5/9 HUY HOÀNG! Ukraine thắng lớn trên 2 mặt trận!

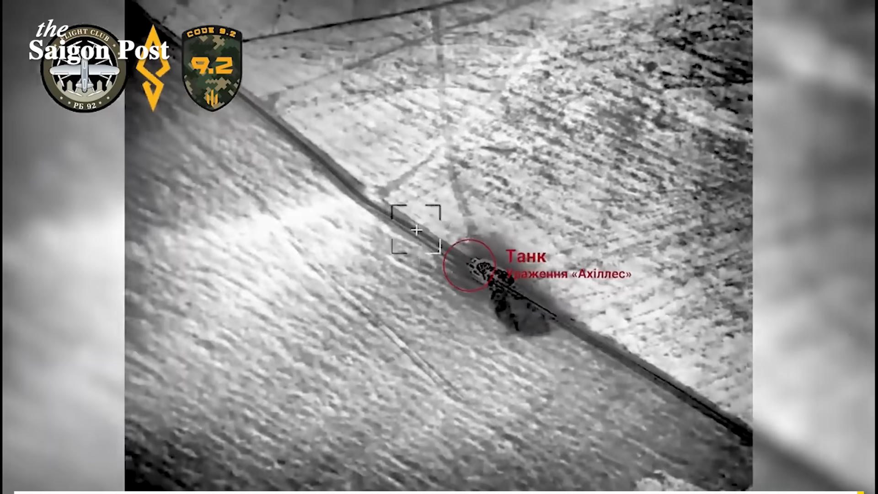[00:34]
UAV sát của Ukraine đã giúp thực hiện các cuộc tấn công đêm chính xác vào lực lượng Nga.
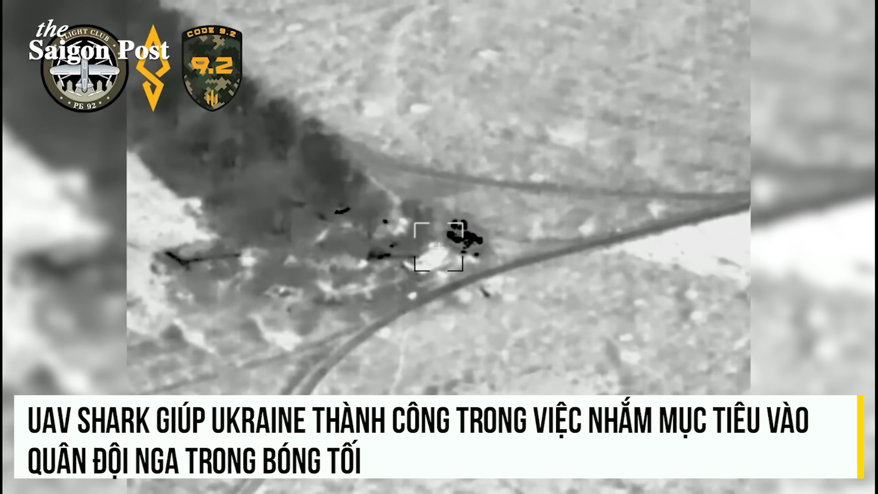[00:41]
Hệ thống camera tiên tiến cho phép UAV hoạt động trong bóng tối, nâng cao hiệu quả quân sự.
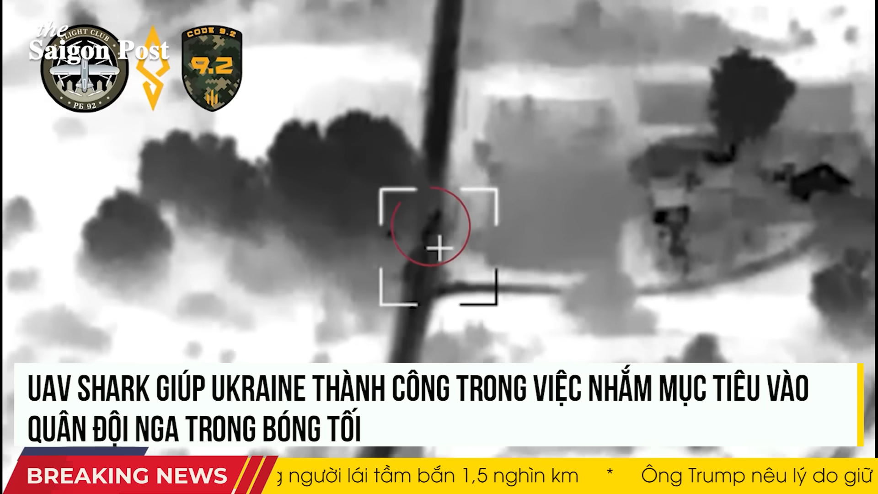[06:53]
Gần đây, họ đã thực hiện một loạt các cuộc tấn công đêm thành công sử dụng máy bay không người lái UAV-SAT, một sản phẩm công nghệ quốc phòng tiên tiến của Ukraine.
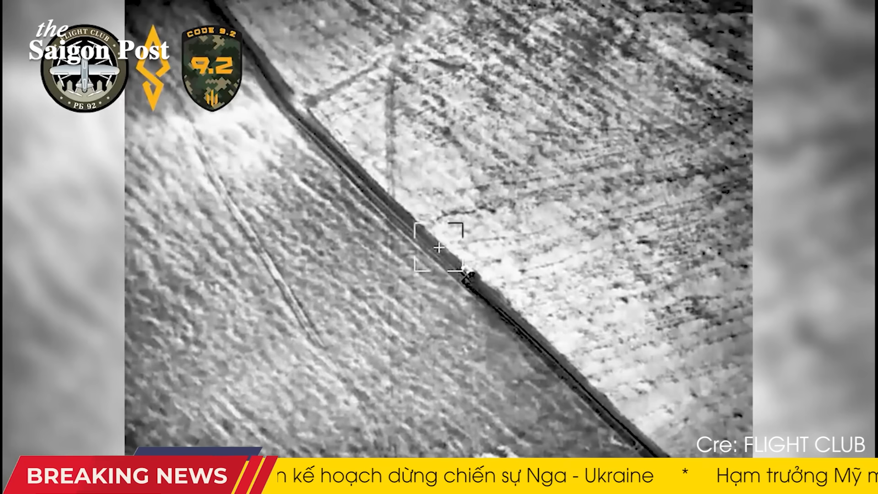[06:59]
Thông tin về chiến dịch này được chia sẻ bởi Flycraft, một bộ phận thuộc lữ đoàn tấn công độc lập số 912 của quân đội Ukraine.
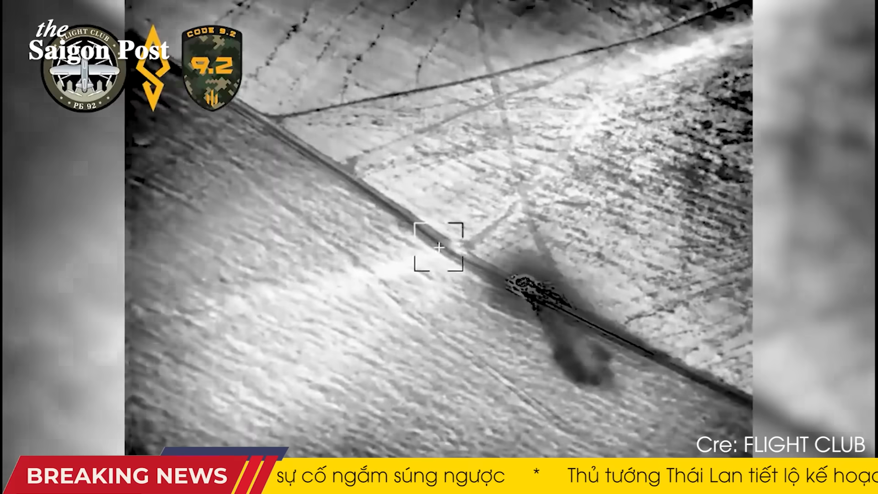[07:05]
Đơn vị này đã công bố một video minh họa chi tiết về các mục tiêu bị tấn công, cho thấy hiệu quả và độ chính xác của các cuộc tấn công.
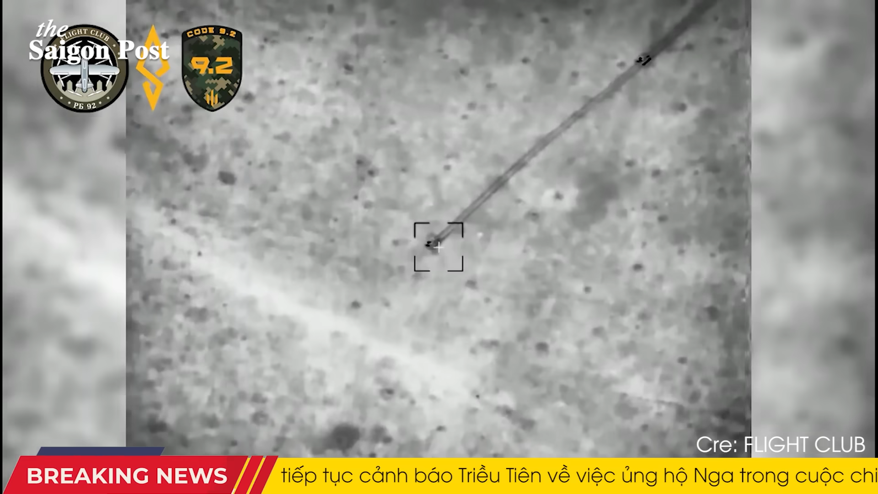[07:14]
Đáng chú ý, chiến dịch này không chỉ có sự tham gia của Flycraft, mà còn có sự phối hợp chặt chẽ với các đơn vị hệ thống không người lái Archiles
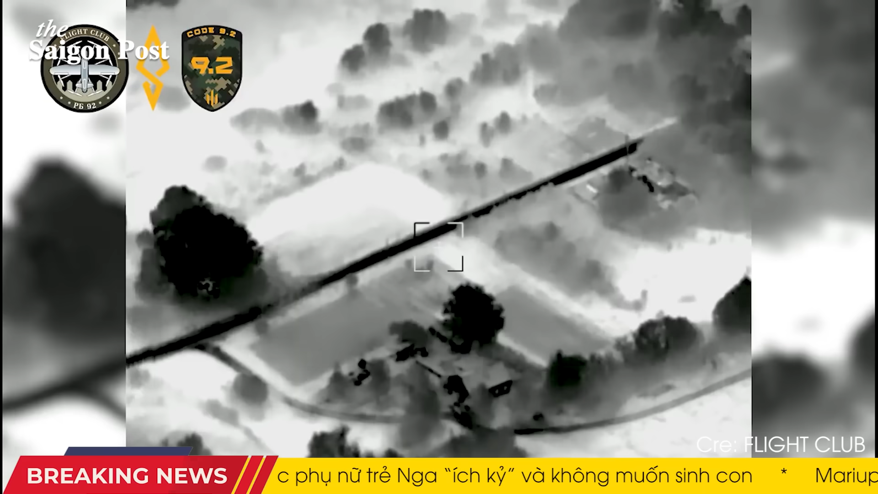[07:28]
Theo thông tin từ Flycraft, các cuộc tấn công này diễn ra trong khoảng thời gian 10 ngày của tháng 8,
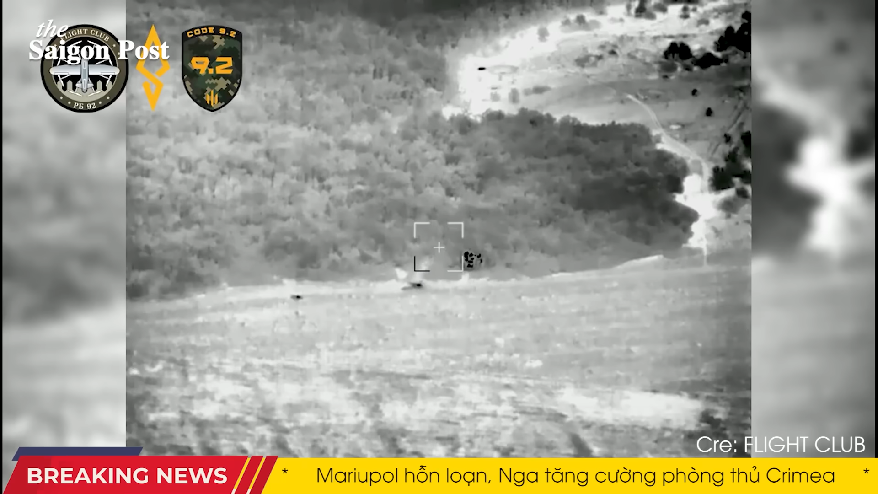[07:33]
nhắm vào nhiều mục tiêu quân sự quan trọng của phía Nga.
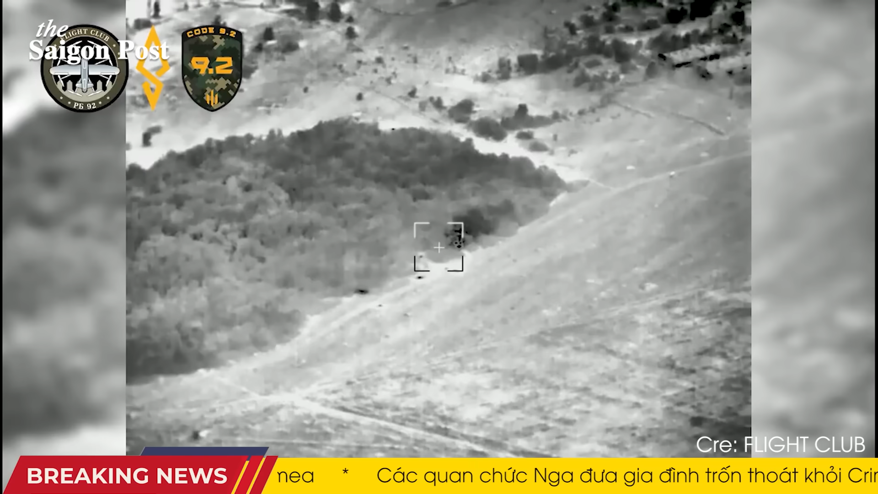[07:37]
Cụ thể, các mục tiêu bị tấn công bao gồm xe chiến đấu bộ binh,
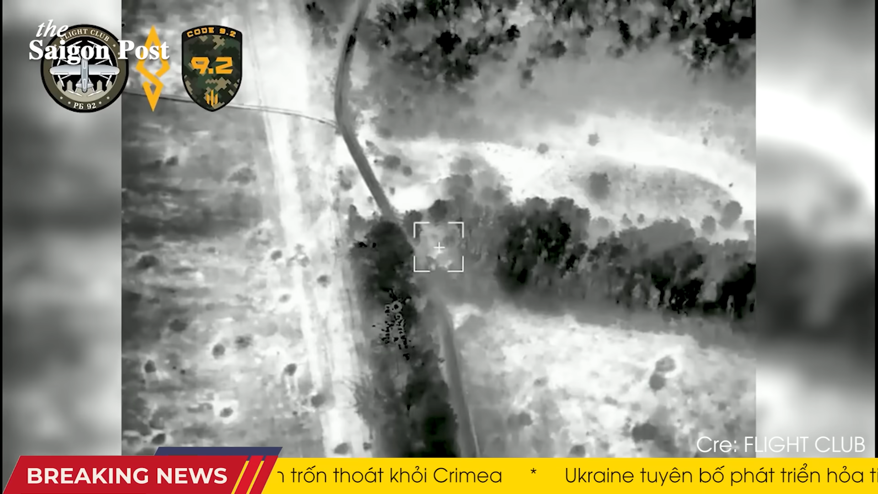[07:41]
xe tăng, bộ binh di chuyển trên xe máy, hệ thống pháo binh và các vị trí tập trung quân của Nga.
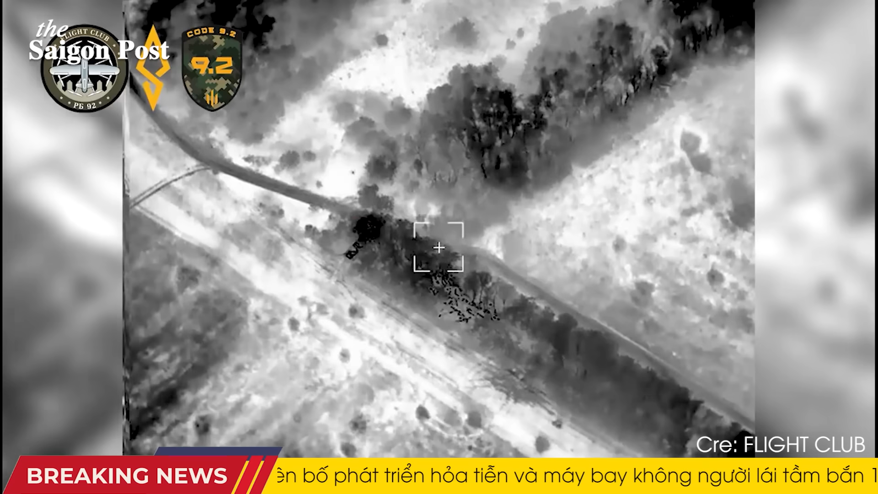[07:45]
Sự đa dạng của các mục tiêu này cho thấy khả năng linh hoạt và đa nhiệm của UAV Shack trong các hoạt động quân sự. Yếu tố then chốt tạo nên thành công của chiến dịch này chính là
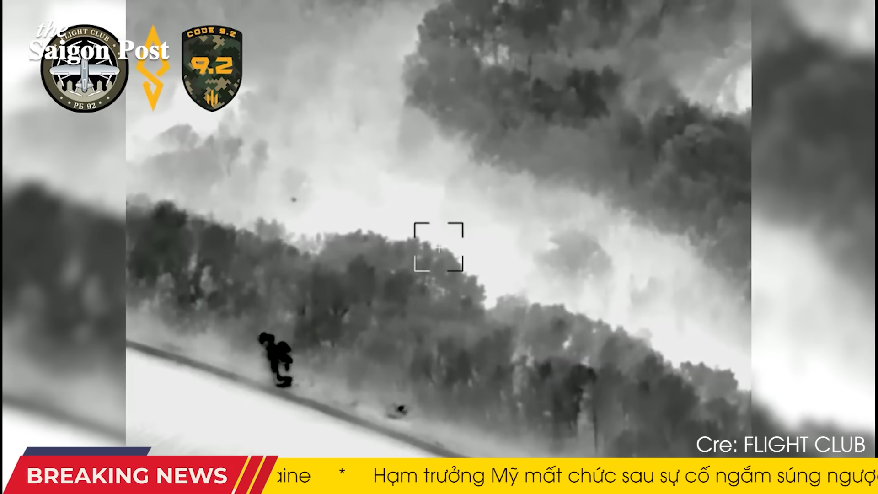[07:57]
hệ thống camera đặc biệt được phát triển bởi công ty UK Specs System và được tiếp hợp trên UAV Shack.
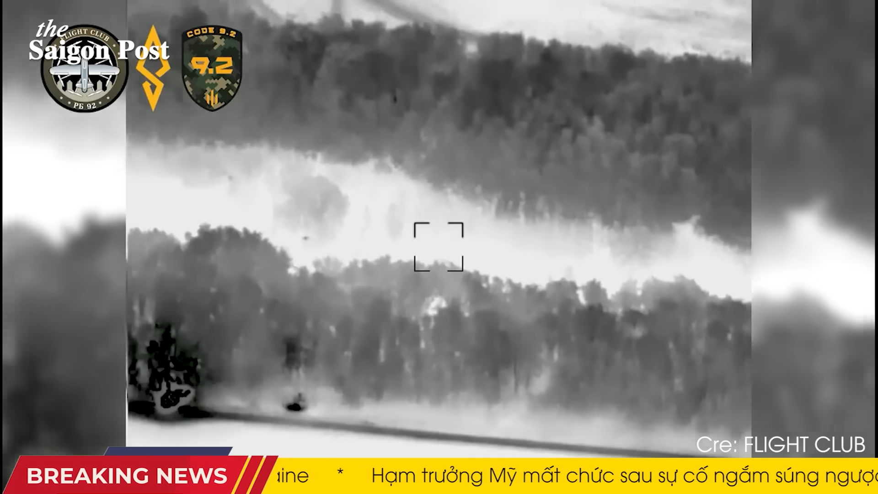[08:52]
Ngoài ra, UK Specs System còn phát triển cảm biến nhìn đêm USJ-261T, một camera nhỏ gọn được thiết kế đặc biệt cho các UV cánh cố định nhỏ và máy bay trực thăng đa năng.
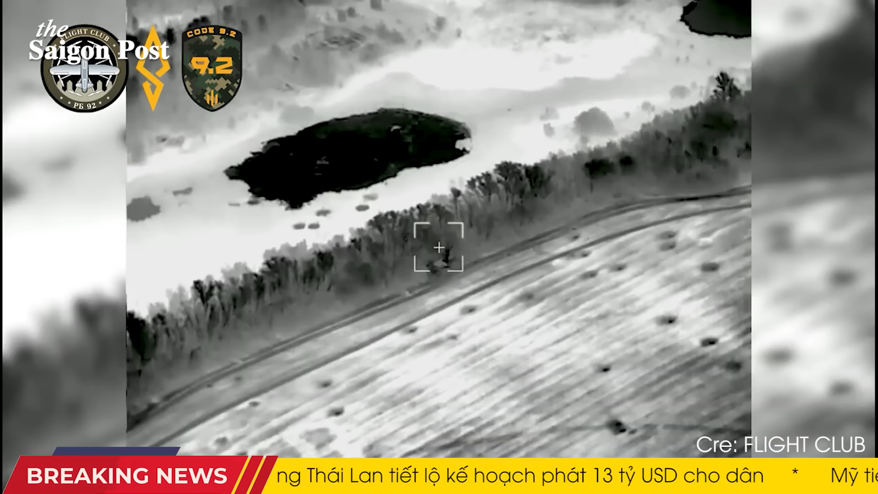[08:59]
Sự đa dạng trong các loại camera này cho phép quân đội Ukraine có thể lựa chọn phương tiện phù hợp nhất cho từng nhiệm vụ cụ thể,